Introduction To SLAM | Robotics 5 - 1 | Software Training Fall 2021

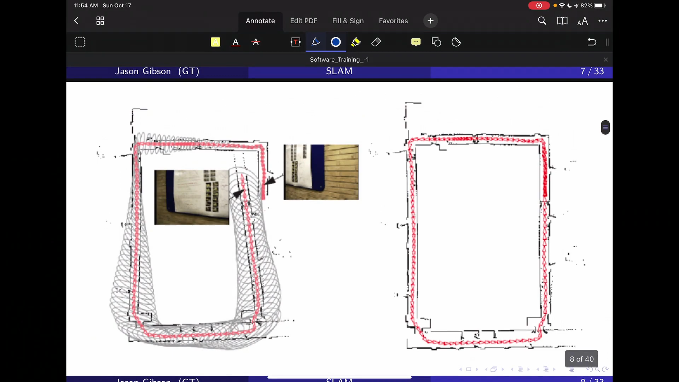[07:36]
They start off in some hallway, and they detect this sign here, and then they're going to drive,